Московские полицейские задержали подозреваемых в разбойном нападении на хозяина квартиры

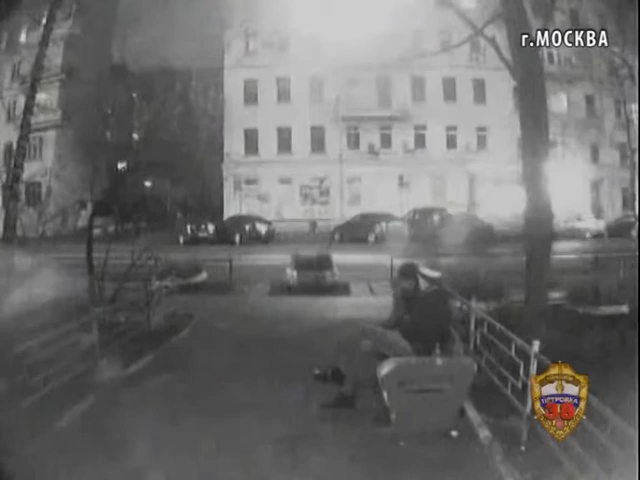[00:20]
На кадрах, снятых камерой наблюдения, хорошо видно, как подозреваемые в течение почти часа поджидают мужчину на улице, затем следует весьма дружелюбная встреча и, наконец, по прошествии еще двух с половиной часов гости в явной панике покидают подъезд.
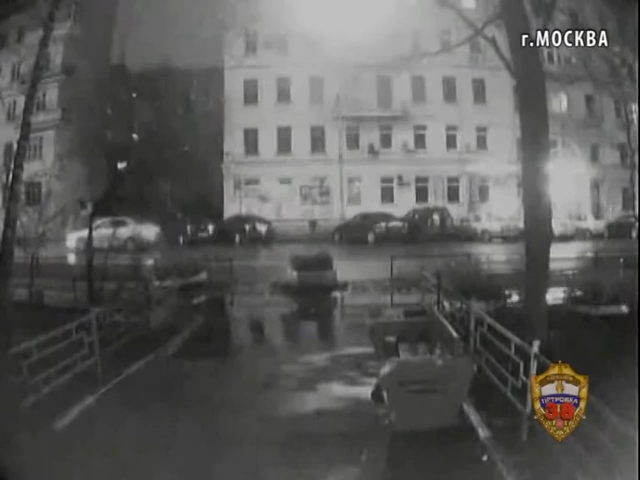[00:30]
В рамках проведения оперативного мероприятия «Заслон-2» оба этих злоумышленника были опознаны сотрудниками уголовного розыска и задержаны.